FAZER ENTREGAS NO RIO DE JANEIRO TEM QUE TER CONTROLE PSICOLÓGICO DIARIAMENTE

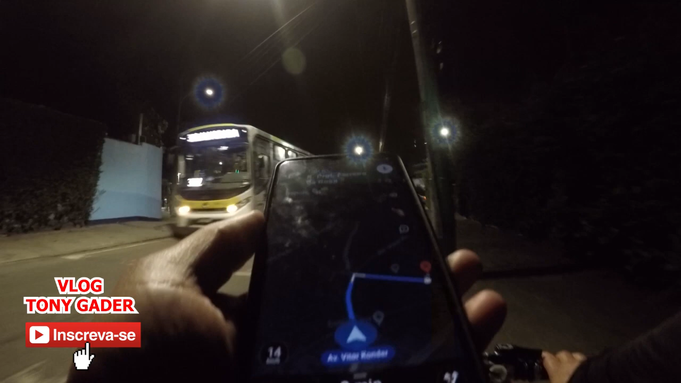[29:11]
Jeep do S. É perigoso, aqui sai carro aqui, ó.
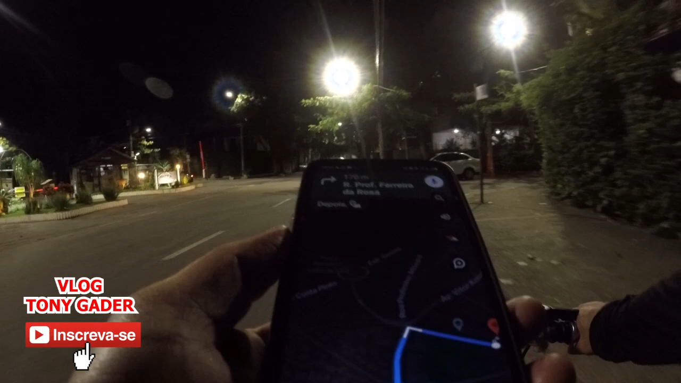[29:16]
Acho que é na próxima. Opa, tá vindo um carro ali. Opa, tá vindo outro.
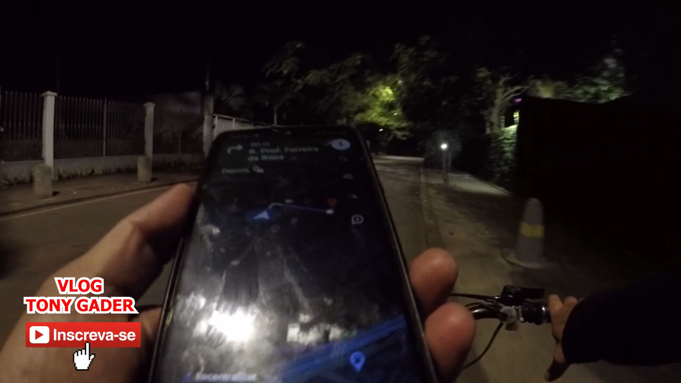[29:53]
Vire à direita na rua Professor Ferreira da Rosa e depois seu destino estará à esquerda. Ah,
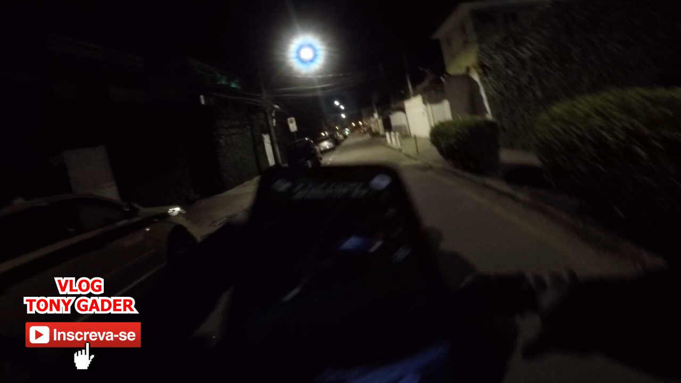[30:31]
Ah, não, mais na frente. É mais na frente, menino doido. Seu destino está à esquerda. À esquerda, cadê? É aqui, é? Não, não é aqui não. Ô GPS mentiroso. Acho que é aqui. 88. É aqui, ó. É na da frente aqui.
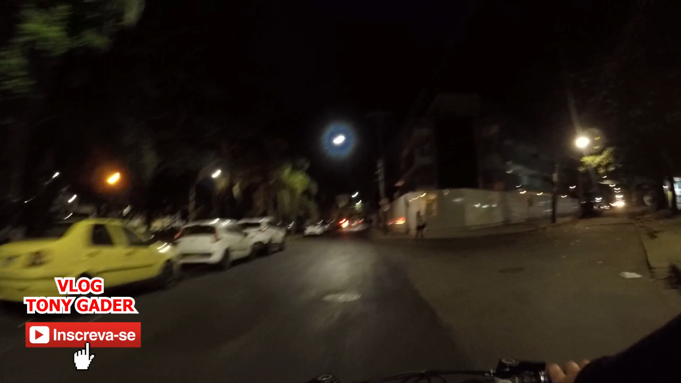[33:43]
Procurar aqui o número 226. Deixa eu ver. Isso daqui é um prédio novo. 226. Será que é esse número 226 aqui? Deixa eu ver.
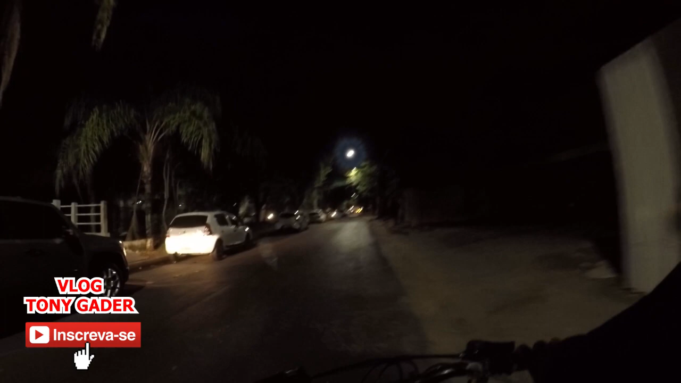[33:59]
Tá dizendo que tem.
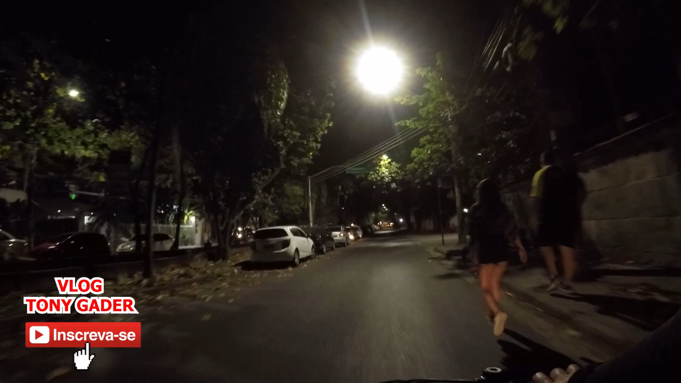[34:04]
Tem. A não ser que o lado de lá seja pá também, né? Ah, 122. Será que o número de lá? O número lá é ímpar também? Agora lascou. Deixa eu ver se é pra cá. Calma aí. Deixa eu ver que aqui é meio confuso. Ah, é aqui, rapaz. Eu sabia.
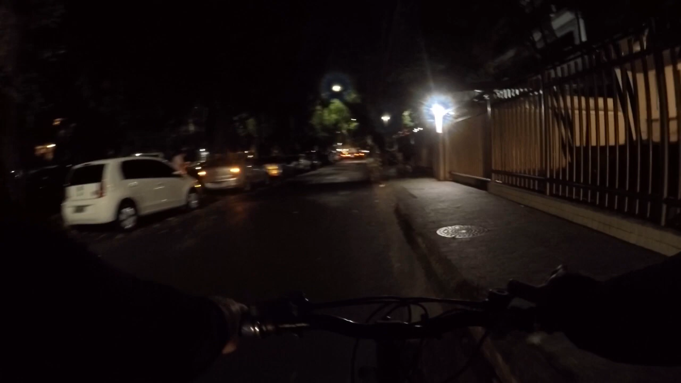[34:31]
Sabia, meu irmão. Que era por aqui.